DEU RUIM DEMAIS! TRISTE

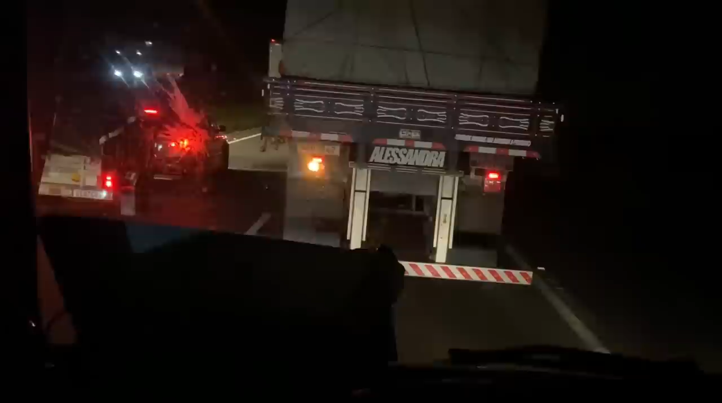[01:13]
Bateu o mapezinha da Alucinomar aí na frente
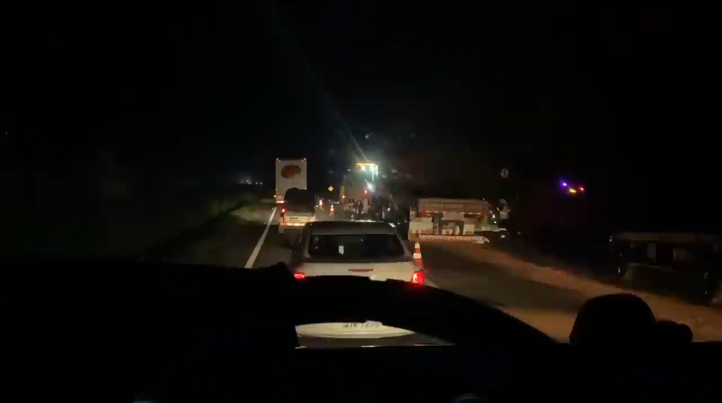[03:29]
Já bardearam toda a carga, ó. Meu Deus do céu, acabou, pô. Olha ele. Que batida, né? Que batida, né? Que batida. Que batida. Tá na hora que eu passei ali, já tava no bicho, já.
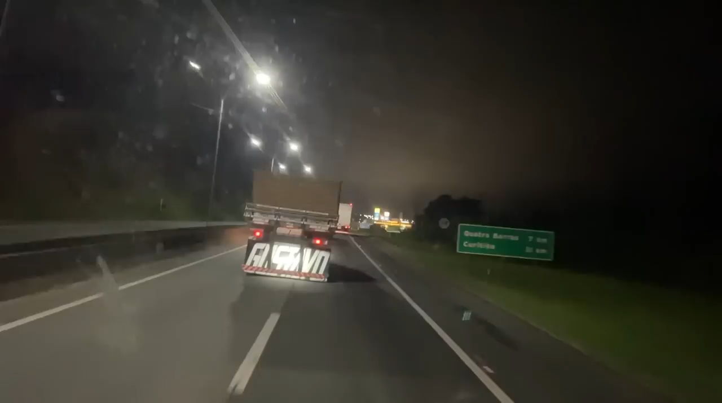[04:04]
Daí tinha um VM na frente dele. Eu sei lá. Porque a hora que eu passei, ele tava no bicho. Daí tinha um VM na frente dele. Um carradão. Não sei se bordearam a carga. Eu sei lá. Que batida. Tá vazio. Bateu a tarde o VM.
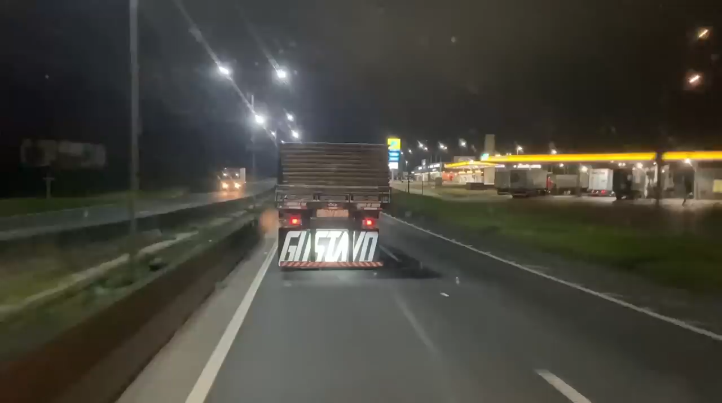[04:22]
Mas parece que o VM não tem quase nada, né? Tem uma pezinha, destruiu tudo, cara.